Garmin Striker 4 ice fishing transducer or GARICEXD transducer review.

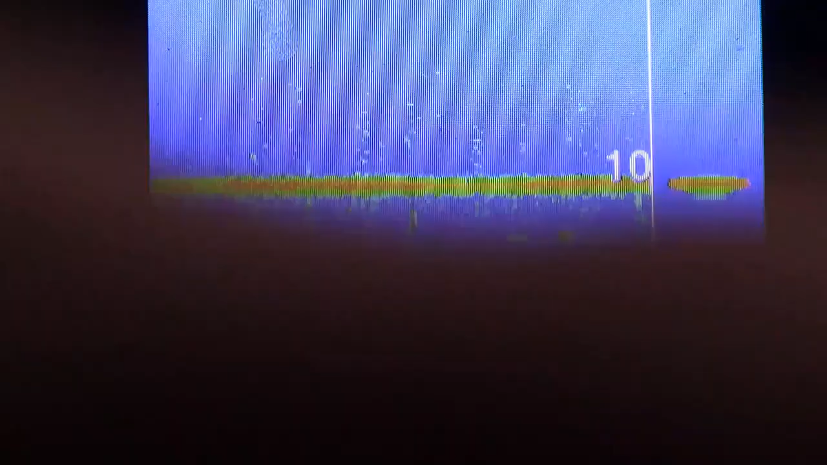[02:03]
I've got, you know, got that one there and then I got one below. So the top one here, that's my lipless crank. You can see that's pretty good target separation because the bottom one is my jig. You see how it comes off the bottom and reads it quite well. So we'll see if there's a difference and just so you know,
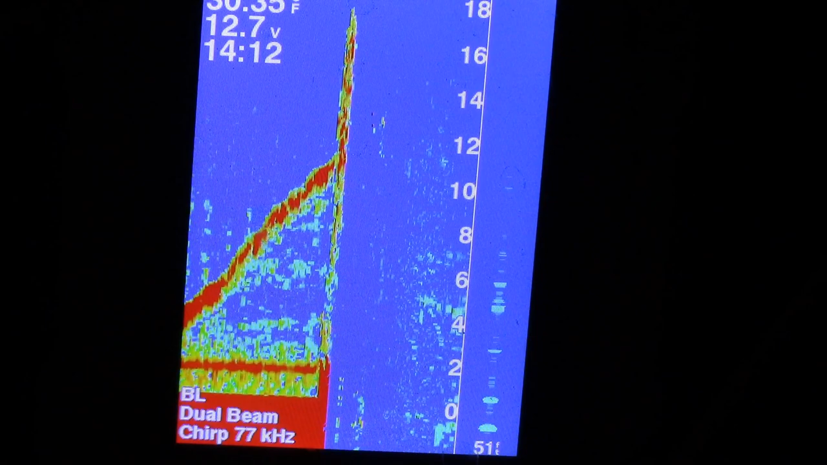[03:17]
I had to pull up the transducer because this guy hit pretty hard.
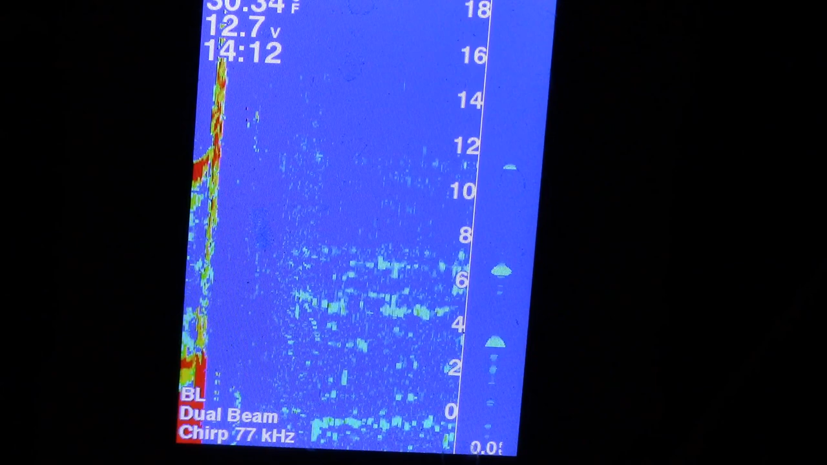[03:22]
As you can see, there he is and he hit pretty hard.
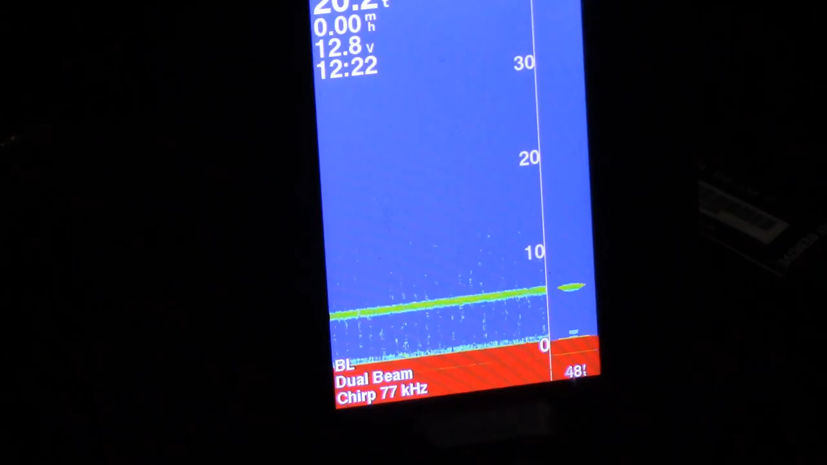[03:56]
Okay, so I'll go through some of the settings and stuff.
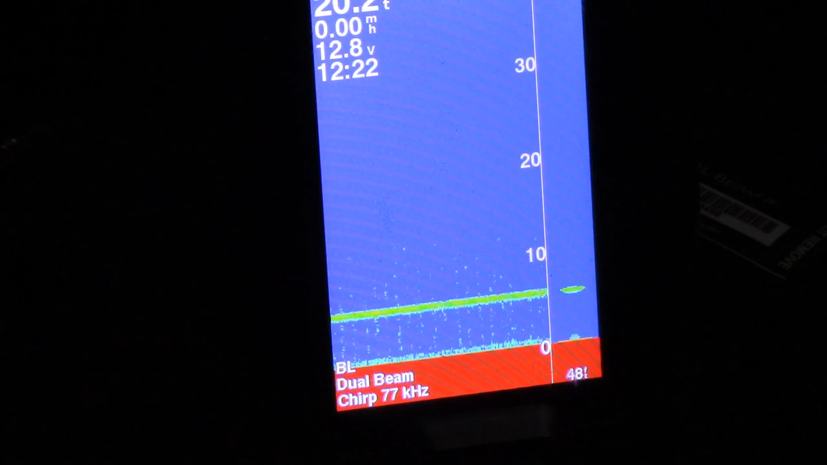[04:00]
So right now I'm uh, I'm definitely on Chirp. You can see my span is at 40 feet.
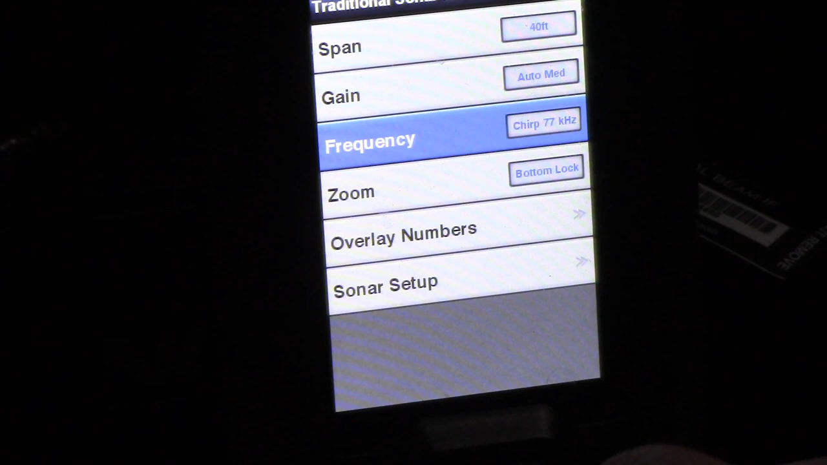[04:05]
I'm actually going to change that down. So I'm only at 20 feet of water.
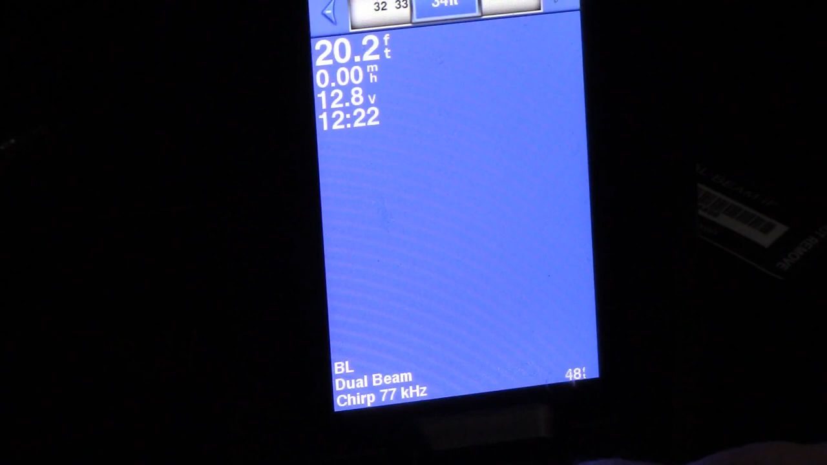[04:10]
On screen: depth 20.2 ft
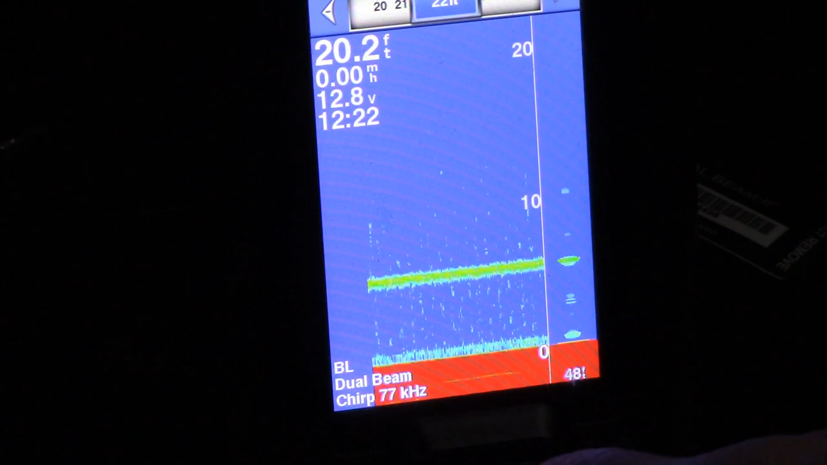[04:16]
On screen: depth 20.2 ft
I'll go to 21 just so I have a buffer. Again, I have an auto medium.
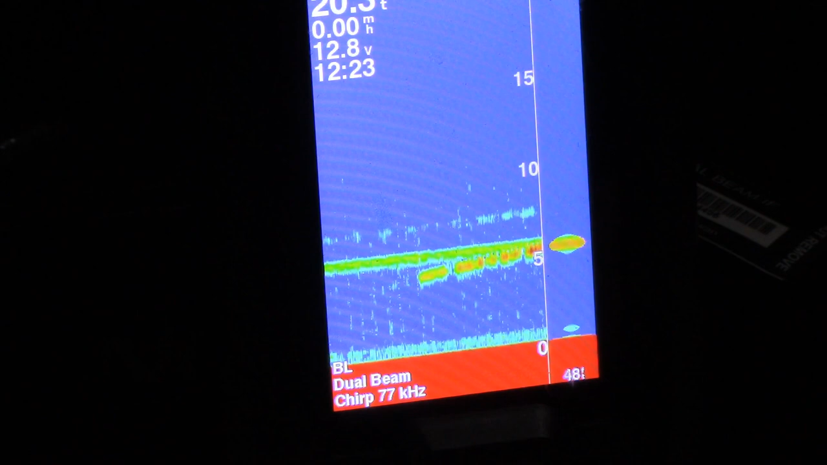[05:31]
Oh, wouldn't it be nice if we could get him on video. It's a big fish. Oh, he's on it. He's on it.
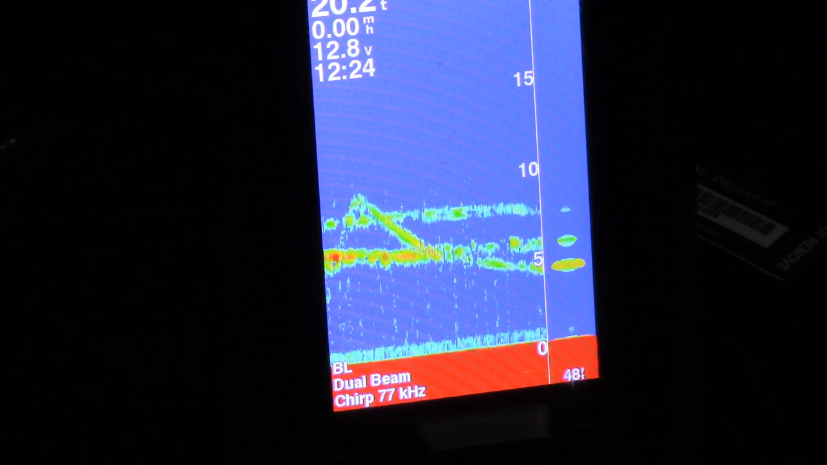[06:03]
Nope, not interested. Might be after my other jig, which is on the bottom. All right, I need to get these settings set up here. So, uh, back to my gain.
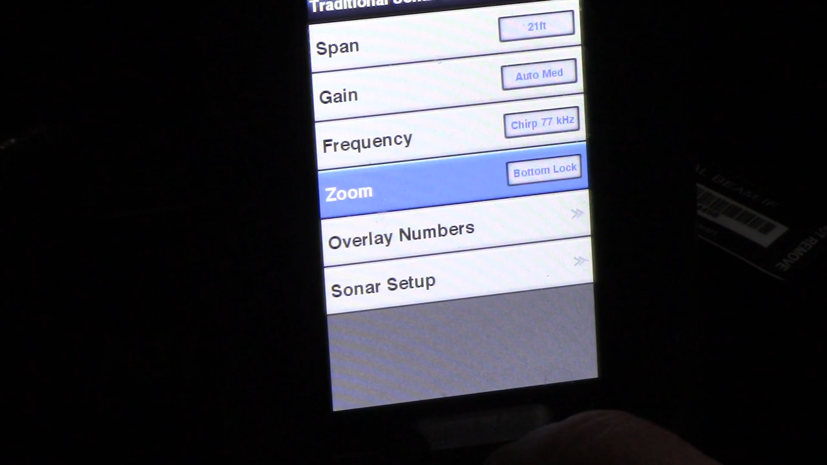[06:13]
I'm going to go to auto high, which is where I had it. Let's see if it clears it up.
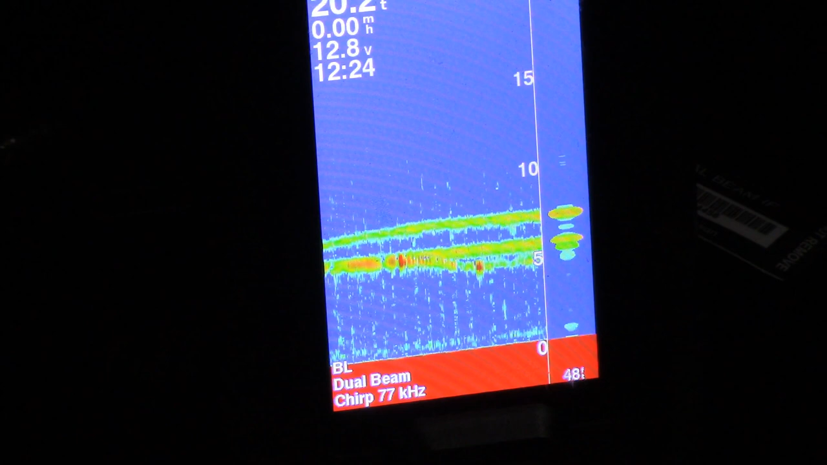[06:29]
Ooh, that's a good solid mark there.
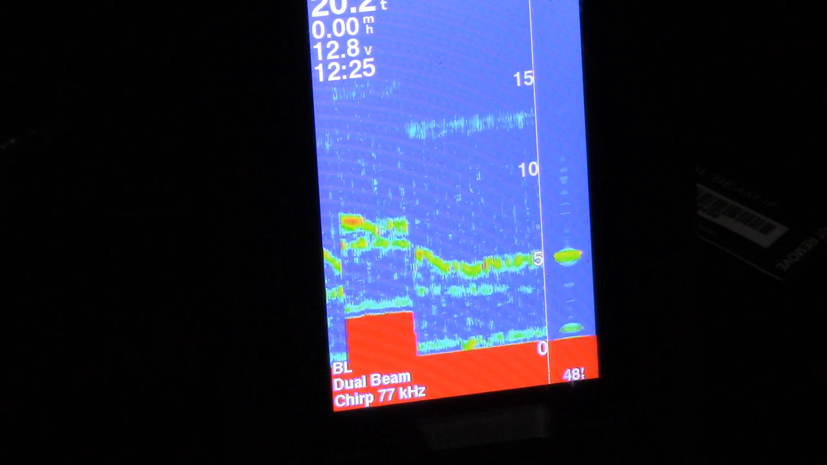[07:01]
All right. So now if I take the trip off, go back into the menu,